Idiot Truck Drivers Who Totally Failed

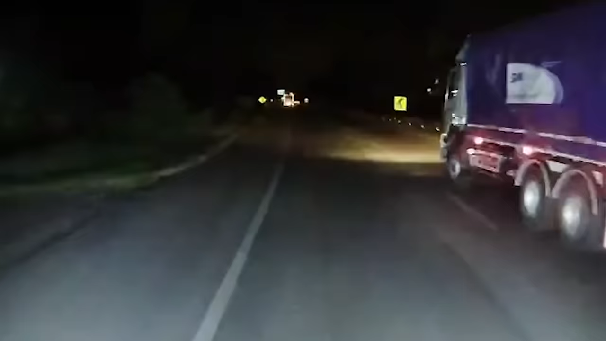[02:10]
That's what happens when you recklessly try to overtake a massive truck with two trailers.